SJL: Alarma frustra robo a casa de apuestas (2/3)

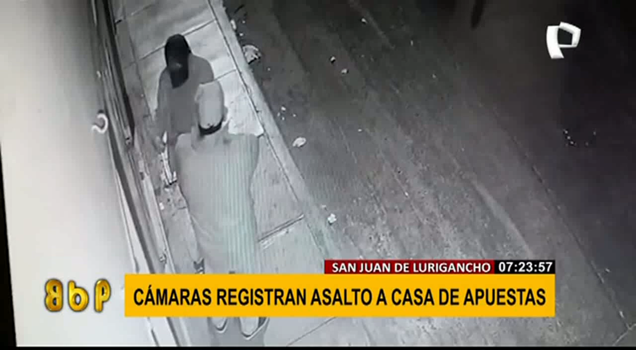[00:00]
Si alguien se daba cuenta de cuáles eran sus reales intenciones. Se hablan entre ellos, coordinan, uno intenta tapar la puerta para que este sujeto utilizando al parecer alguna suerte de herramienta para forcejar esta puerta y abrirla, ¿no? Es un desarmador tal vez. No se logra ver con claridad. Más temprano nuestro compañero Marcos Matías nos daba cuenta de este asalto.